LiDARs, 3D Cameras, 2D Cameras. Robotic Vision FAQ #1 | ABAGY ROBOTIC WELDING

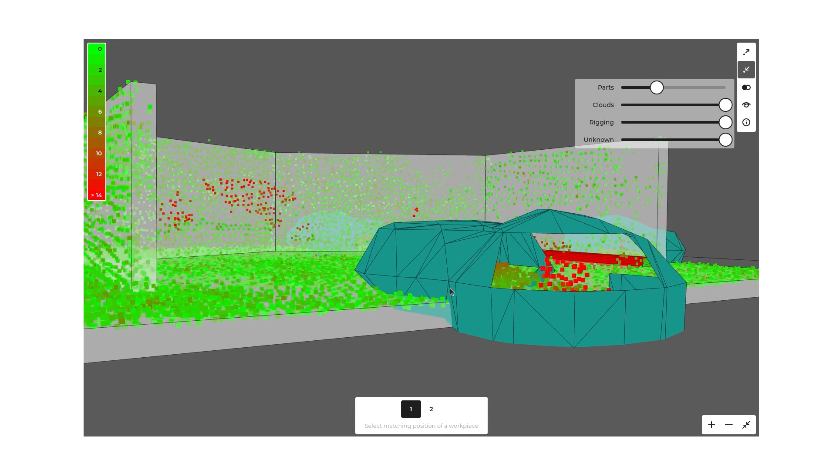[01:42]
So they take an instance of the point cloud at one moment of time.
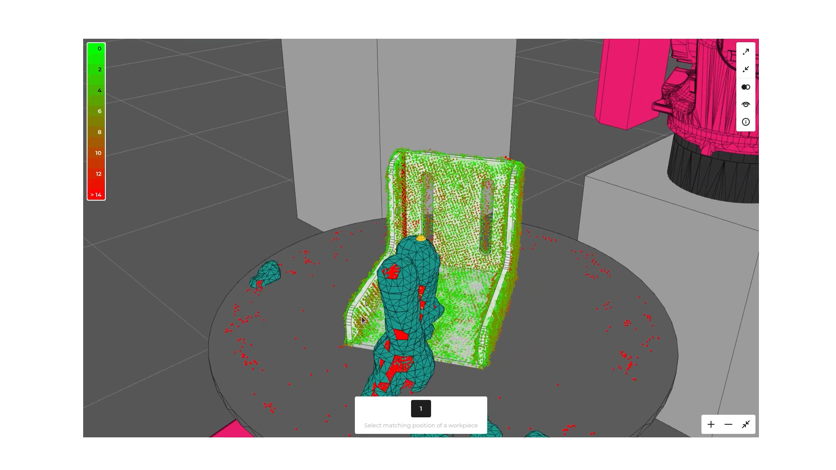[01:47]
You don't need to move them or something like that. They just capture the point cloud.
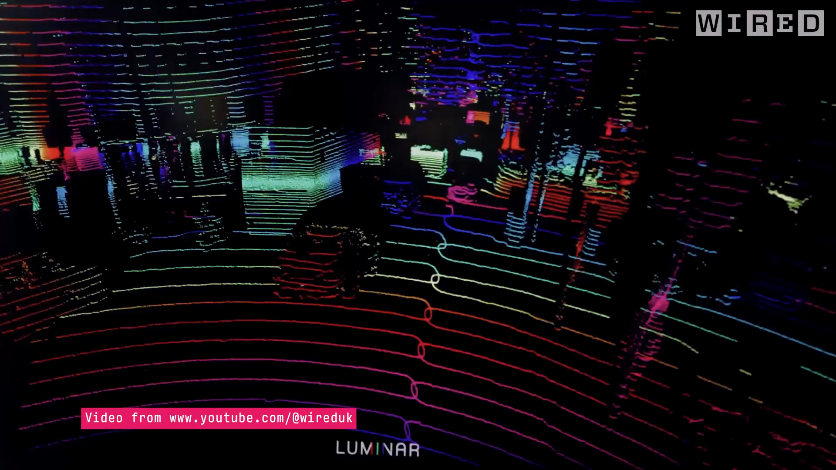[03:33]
Actually, LIDARs are very long range sensors with relatively high accuracy. So they can sense up to 100
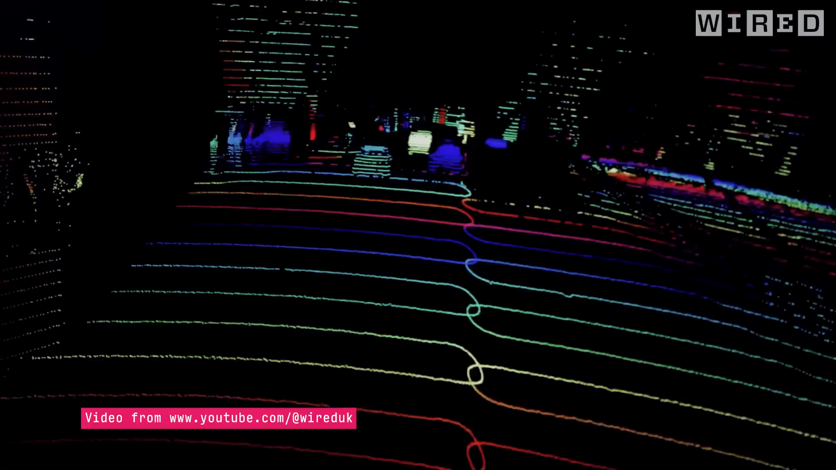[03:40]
meters and the accuracy is about the order of centimeters.
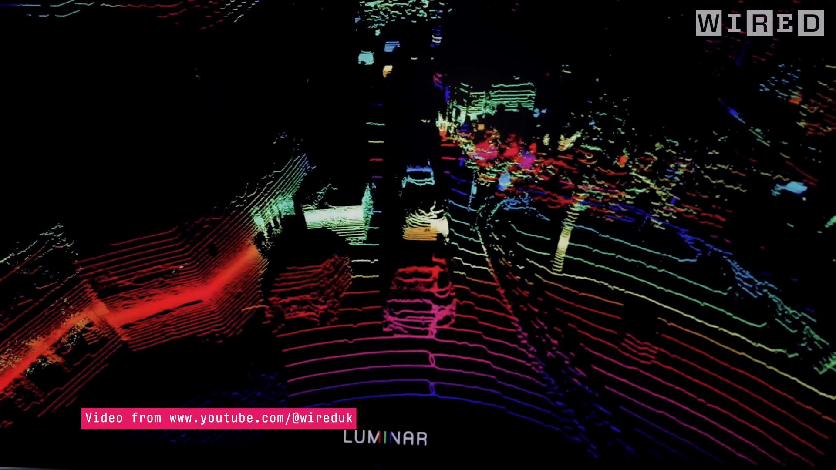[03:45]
But the drawback is first the price and second, the very sparse data they output.